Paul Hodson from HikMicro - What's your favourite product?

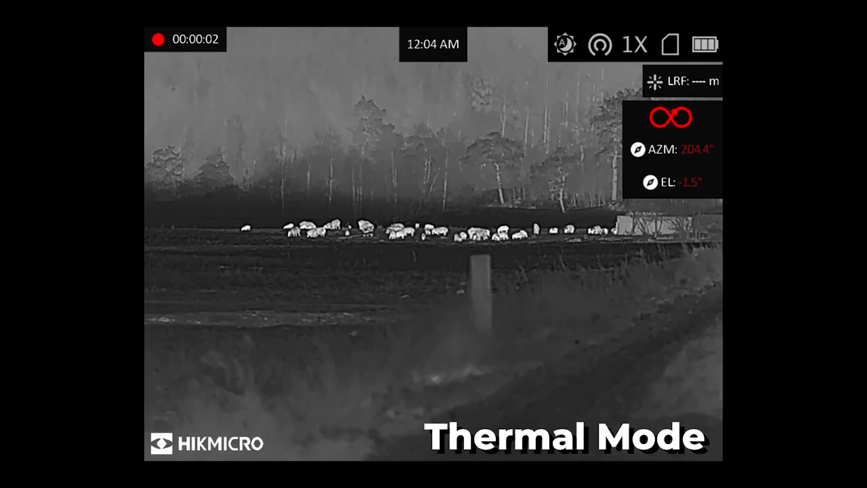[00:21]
You've got a thousand metre laser rangefinder, you've got night vision, you've got day vision, you've got thermal imaging and all the different colour palettes as you've normally got with all our products.
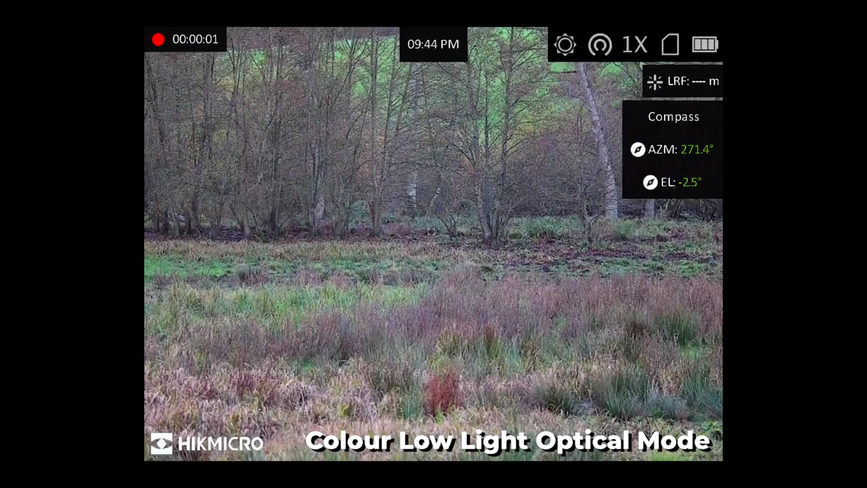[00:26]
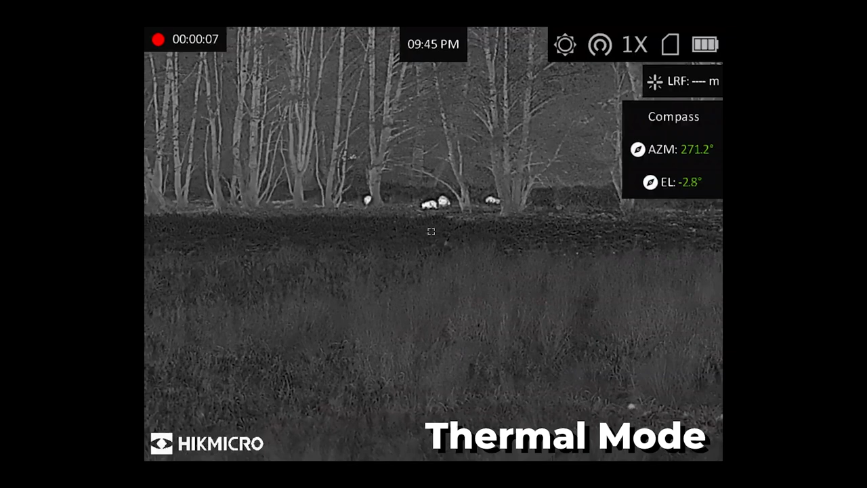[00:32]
You've got GPS tracking as well, so you can ping where you've shot the deer and put the coordinates into your phone and take it to the deer.
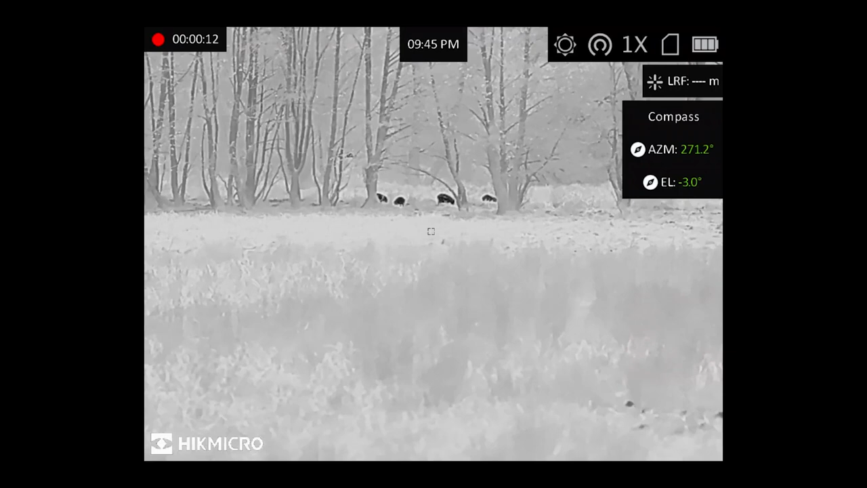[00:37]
5-hour battery life, detachable batteries, 18650s, really simple to change, really quick.
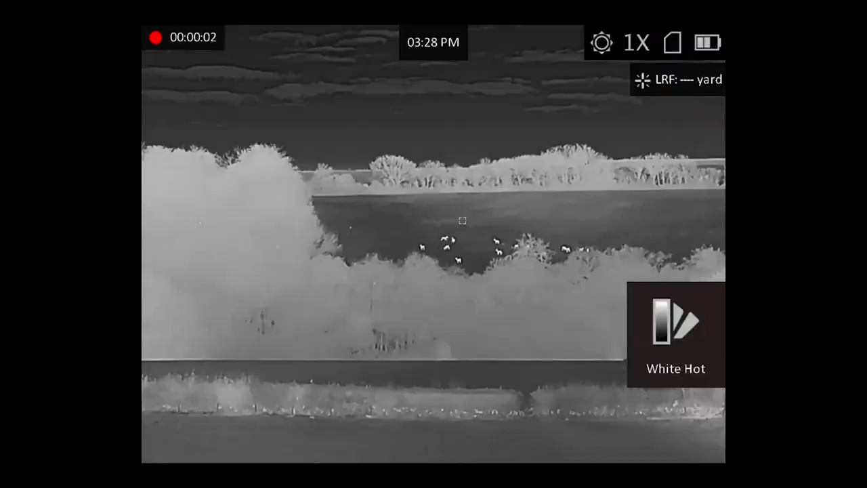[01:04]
I love those bits, they're a 20mm Kelvin sensor, sub-20mm Kelvin sensor, which is one of the most sensitive on the market.